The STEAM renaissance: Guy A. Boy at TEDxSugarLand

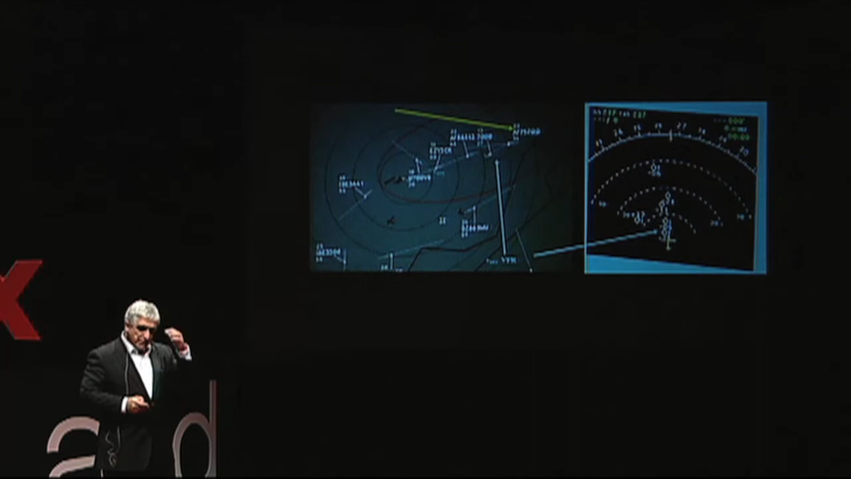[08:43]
And this is a project that I conducted in Europe a few years ago. And these two screens, you know, this screen here, is on that side here, is the screen of an air traffic controller.
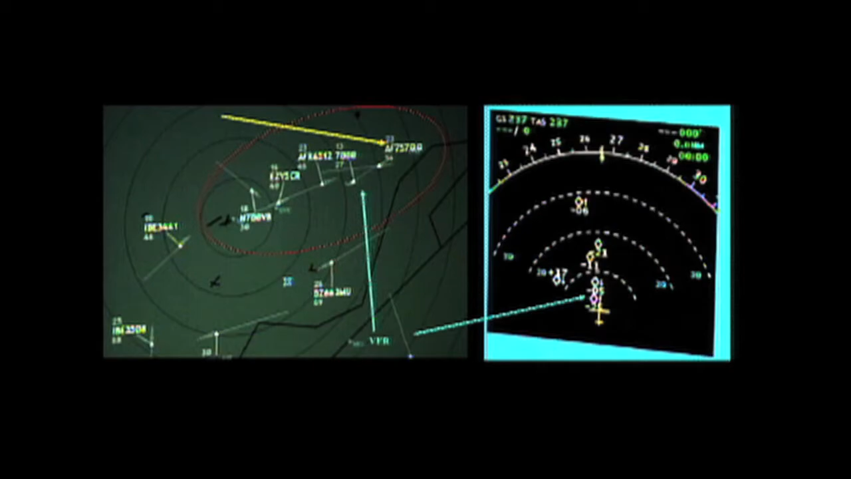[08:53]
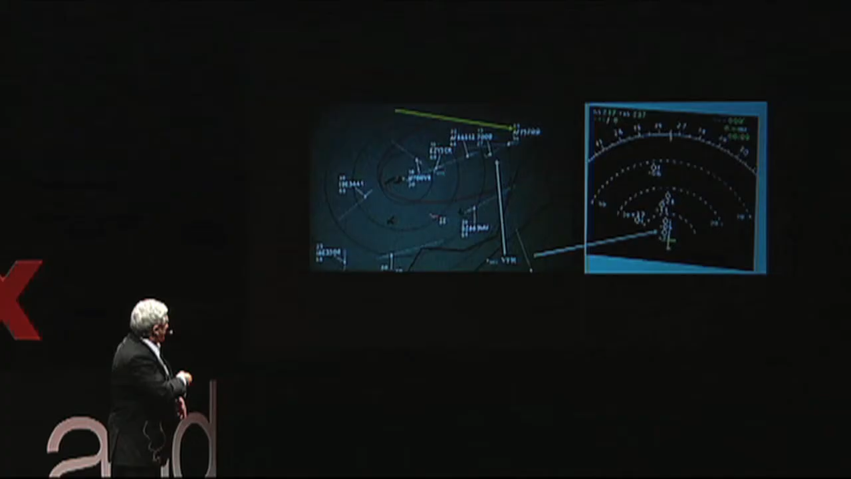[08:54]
This screen is a screen of a pilot.